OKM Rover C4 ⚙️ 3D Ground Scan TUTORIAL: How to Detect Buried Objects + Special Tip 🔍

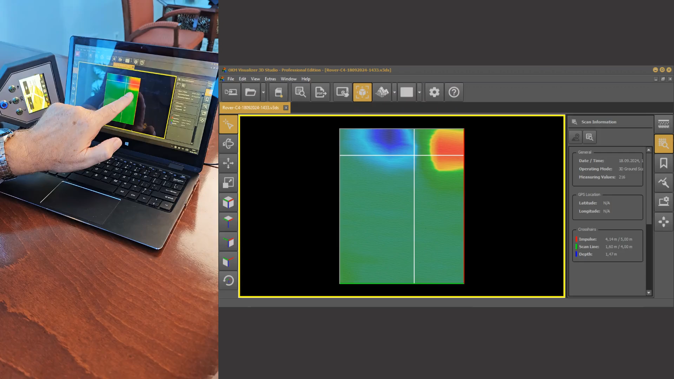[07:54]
here red and blue with a little bit of green in between